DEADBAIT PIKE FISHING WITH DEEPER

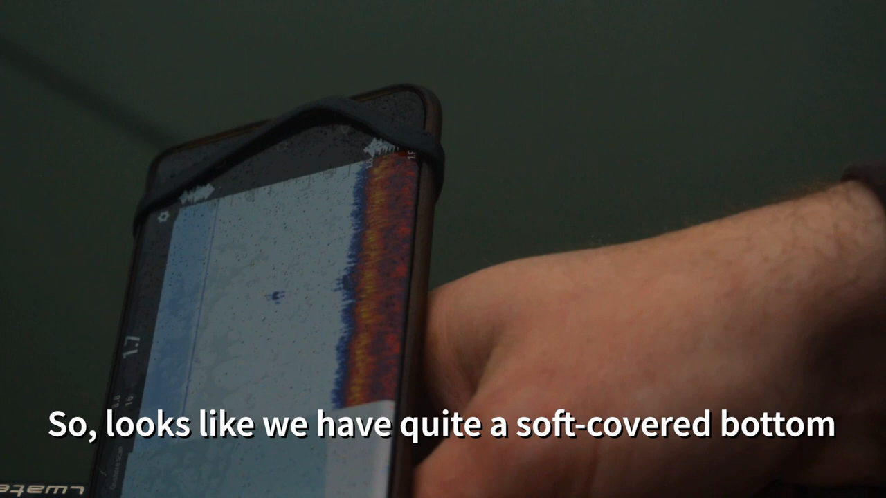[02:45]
So it looks like we have quite a soft covered bottom,
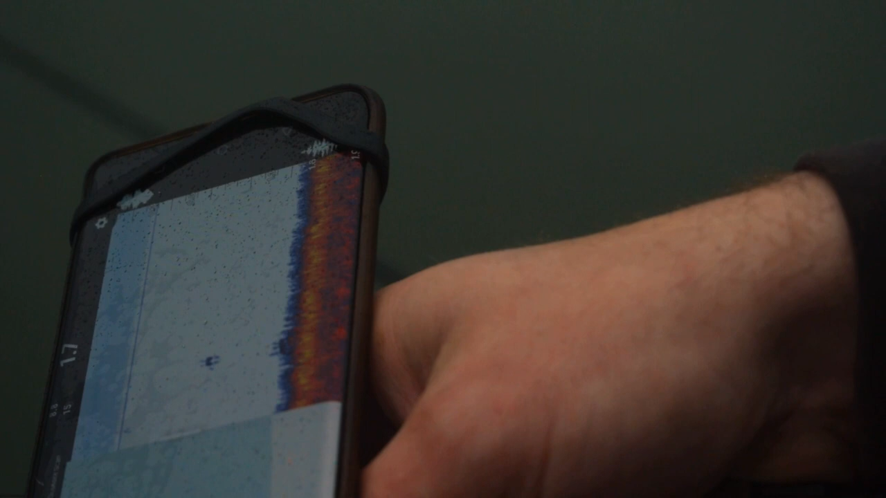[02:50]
about 10 centimeters thickness or so, but generally underneath that looks pretty hard.
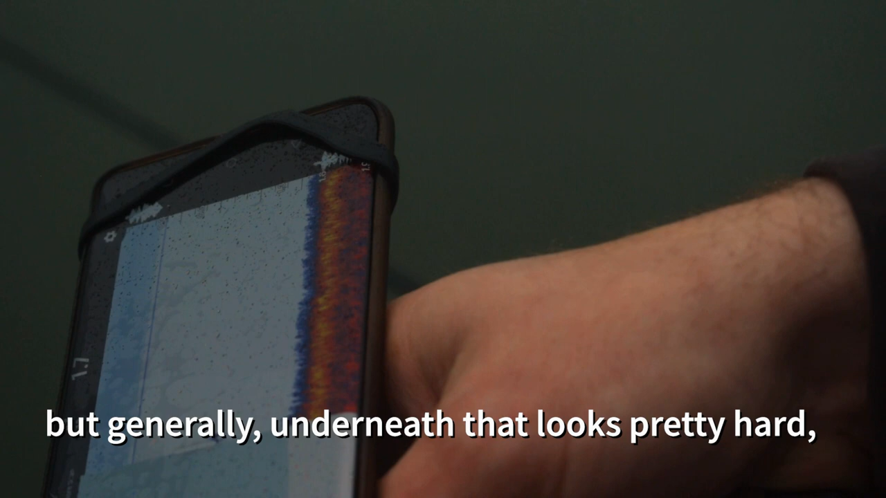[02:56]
The reflection is coming out strong.
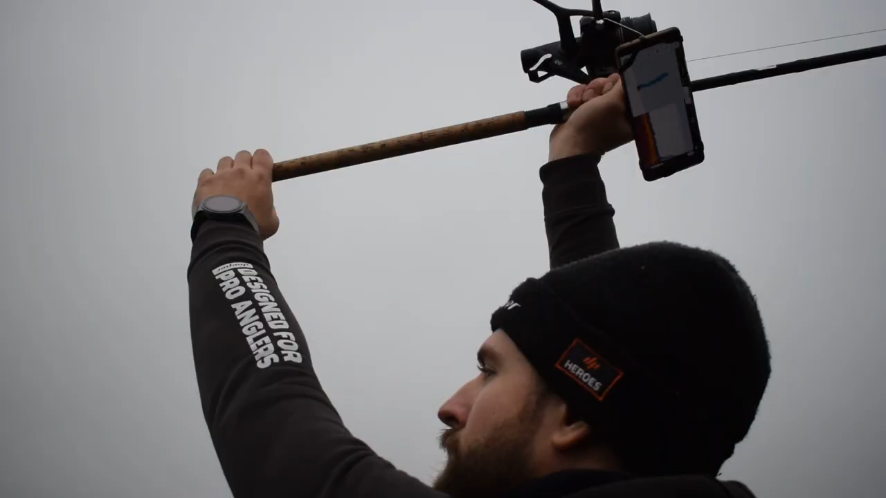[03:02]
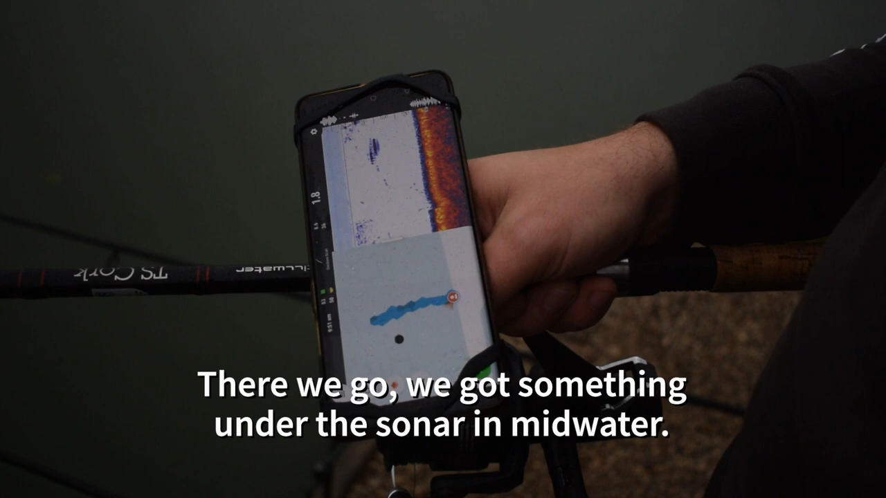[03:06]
There we go, we got something under the sonar in midwater. Oh, there's a little school.
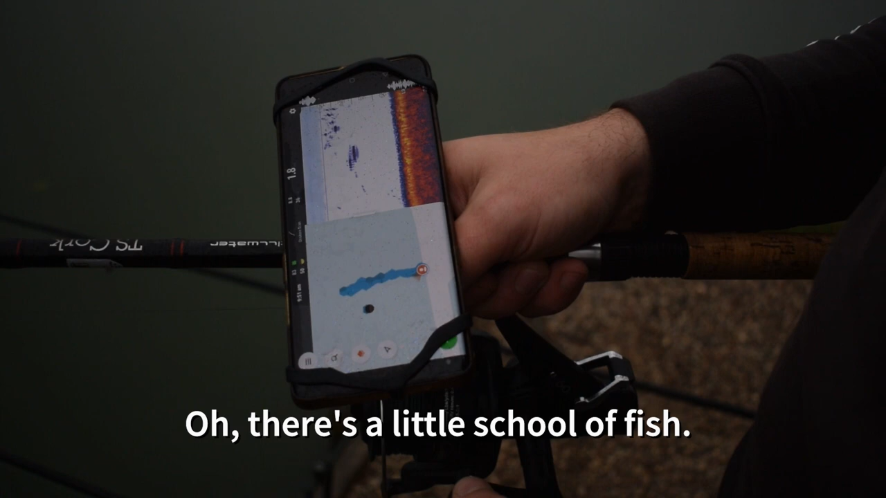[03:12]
A fish. That's a good place to save the point in.
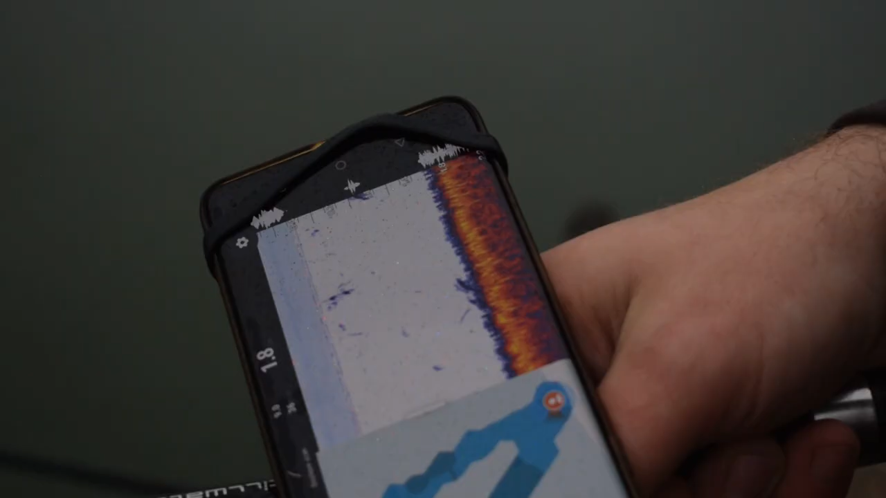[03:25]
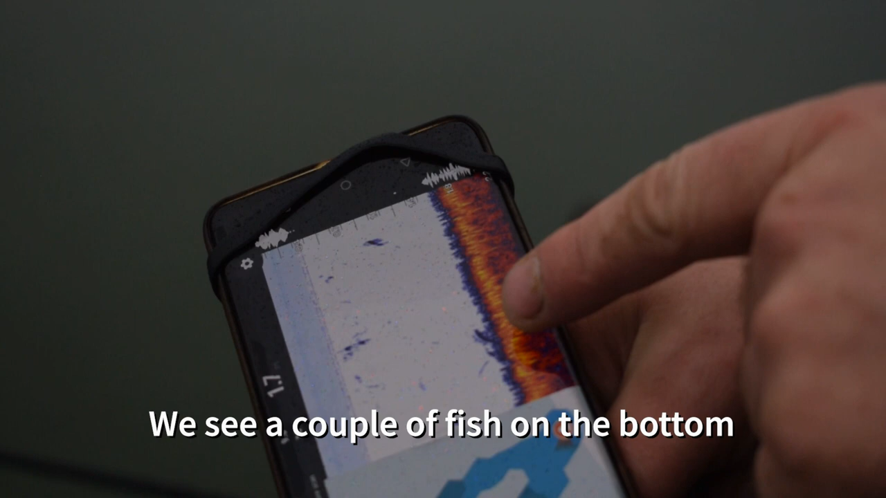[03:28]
We see a couple of fish on the bottom and a couple suspending here.
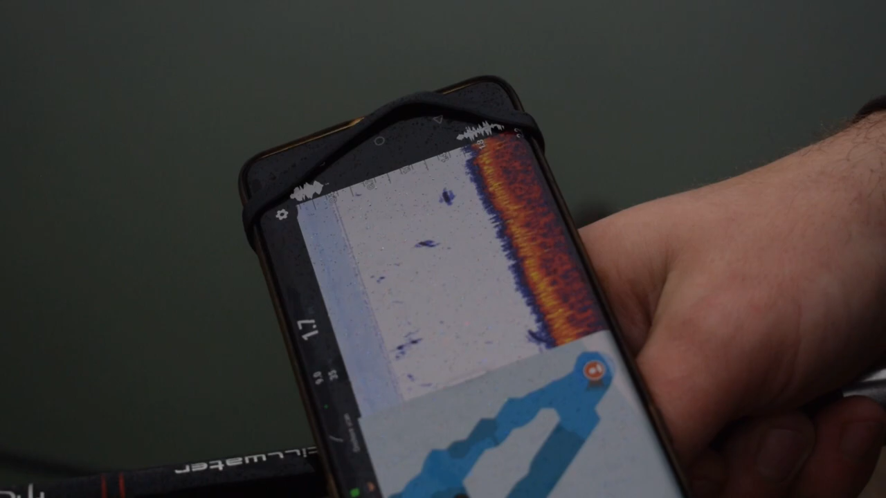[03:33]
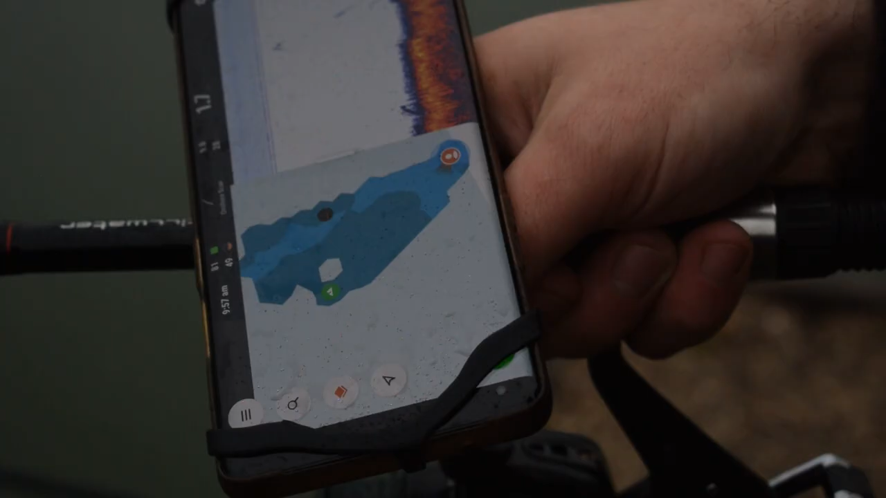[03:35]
So it seems the lake bed is quite flat in here. Up about here we have a little bit deeper. And with the lighter patches are actually a little bit more shallow.